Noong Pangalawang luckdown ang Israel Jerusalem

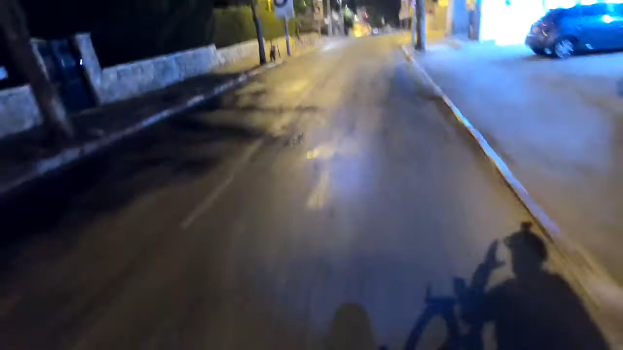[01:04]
so nandito tayo ngayon sa Usishkin Street Yan ang mga kaganapan ngayon So walang sasakyan